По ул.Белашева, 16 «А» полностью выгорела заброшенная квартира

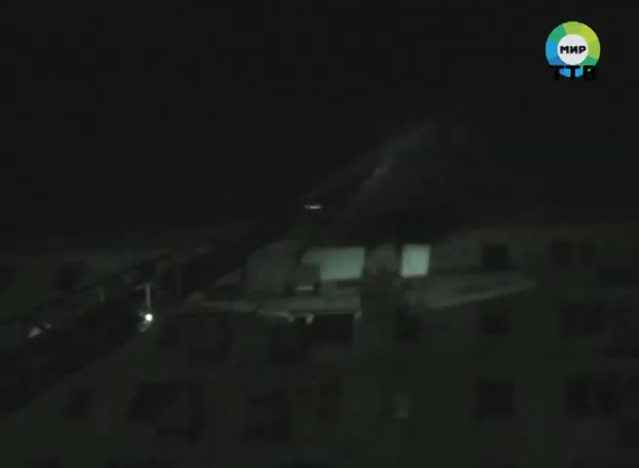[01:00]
Пожар был настолько сильным, а температура такой высокой, что металлические двери квартир по соседству деформировались, а у некоторых расплавились дверные глазки.
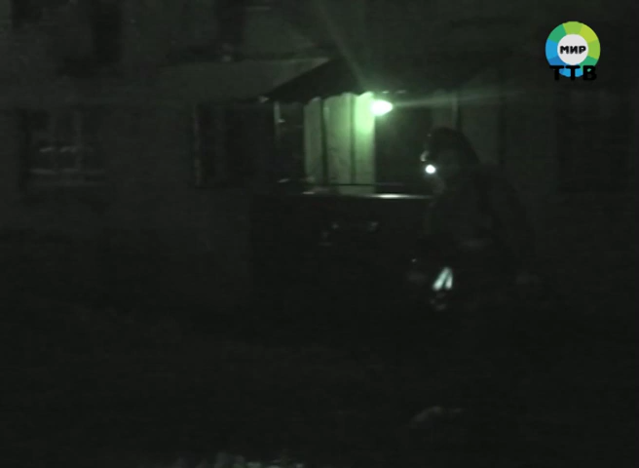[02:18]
Поскольку горел бытовой мусор и строительные материалы, а это банки из-под краски, пластик и другие отходы,
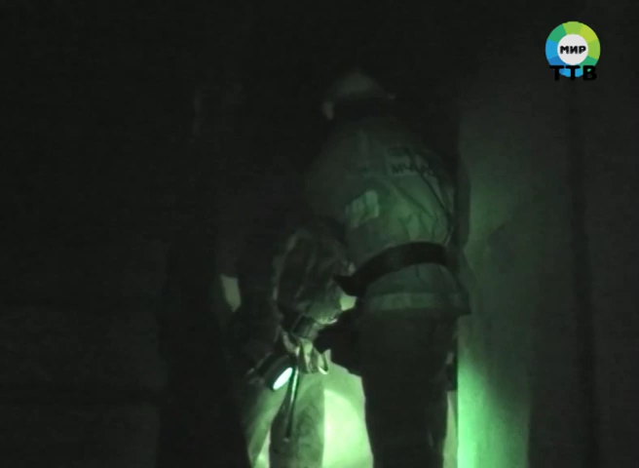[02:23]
огнеборцам приходилось тушить пожар с применением специальных средств защиты органов дыхания.
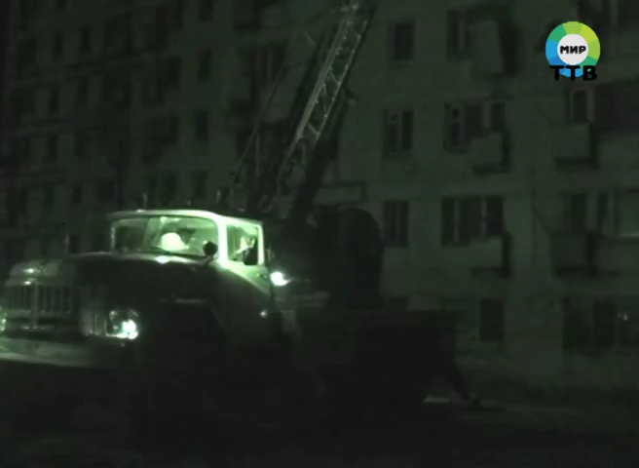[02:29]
Также, учитывая сложность ситуации, было принято решение развернуть пожарную автолестницу.
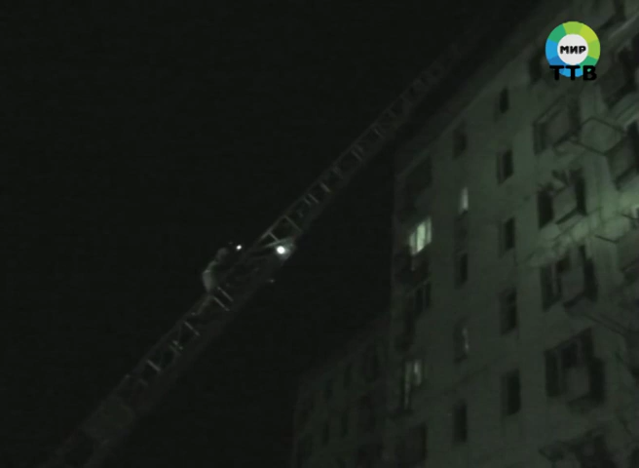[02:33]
Полностью локализовать пожар удалось к 7 часам утра.
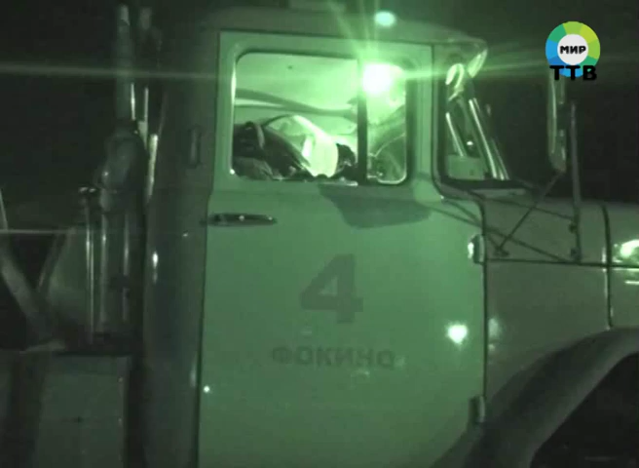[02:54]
К сожалению, к таким и еще более тяжким последствиям приводит людская халатность. И хотя жильцы малосемеек уверяют, что свои бытовые отходы они добросовестно выносят, однако вещи,